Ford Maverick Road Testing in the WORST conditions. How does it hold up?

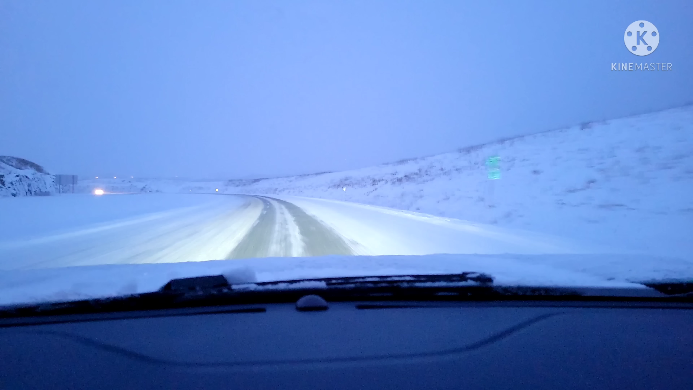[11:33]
let's see about those automatic high beams yeah automatic high beams are on so now I will I always feel pretty awful when I forget to turn my high beams off in previous years I'll get home and